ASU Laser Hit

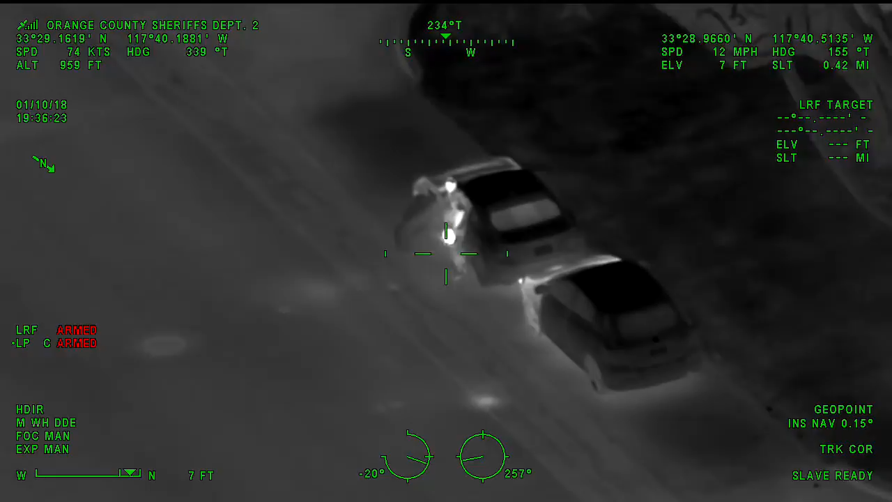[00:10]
348, what's the engine number? 348, it's 0726, 0726.
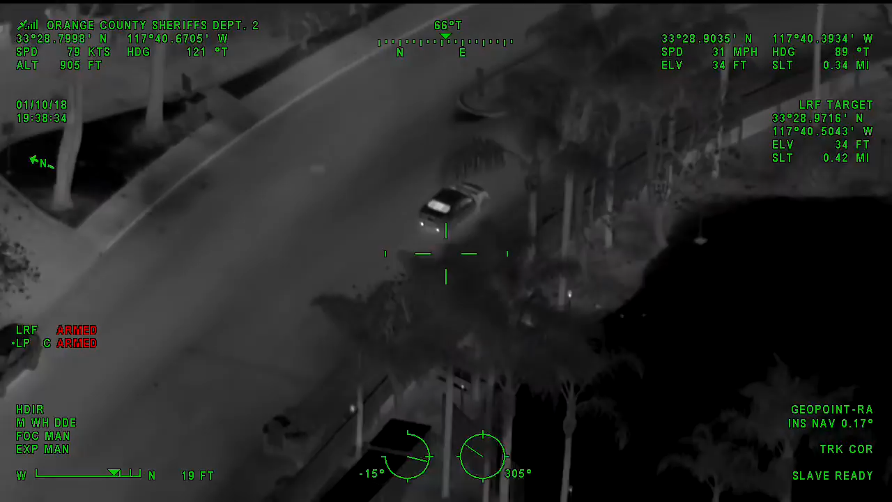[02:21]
Best I can tell, it's going to be a two-door coupe. It's black or dark in color. It's hard to get the color on it. 41298 with Aero-Porto. Yeah, he's at the light now at Camino Cap in Aero-Porto.
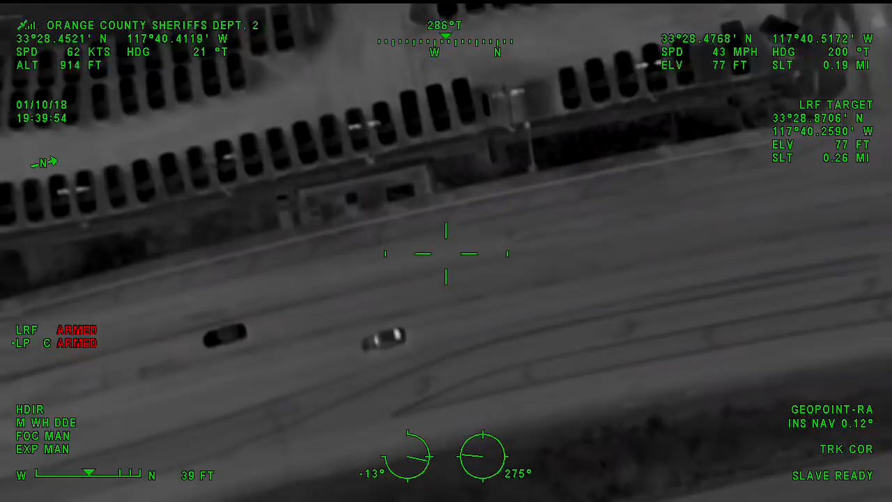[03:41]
831-917 on Cap. And now we're at the lighted Stonehill sub to make a left-hand turn. 831-COP, 912 please.
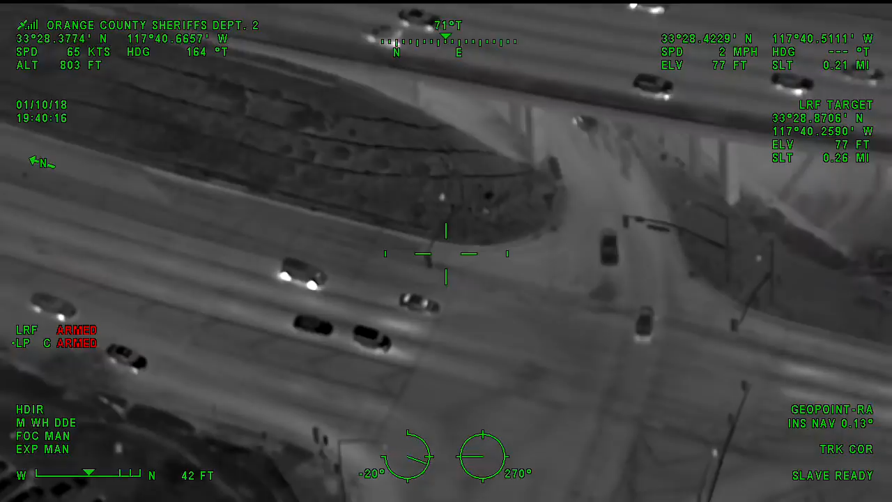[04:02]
831-913. 831-COP, Sierra Oscar Delta, 7-1-2.
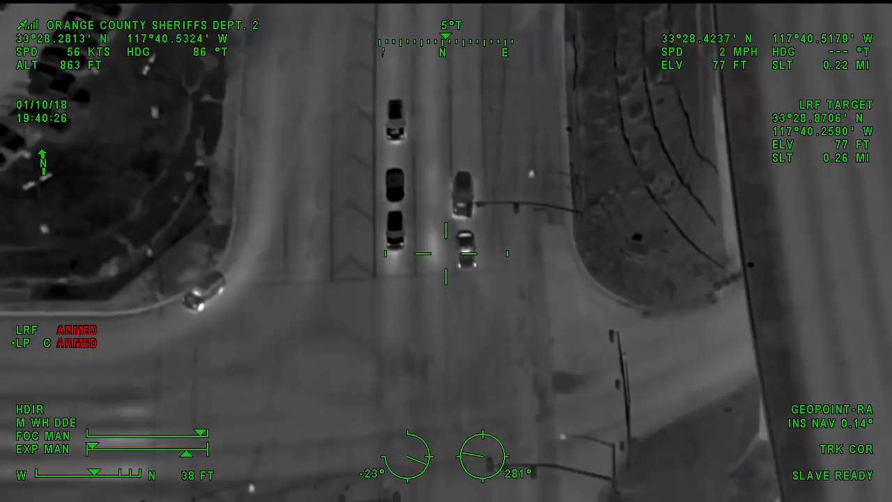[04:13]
And we're making a left turn, northbound 5. 10-2-3 is the correct corner. 10-4-2, correct car. 10-4-2, correct car. Alright, you have two units. Suspect's been lit up and he is yielding on the northbound 5 on-ramp.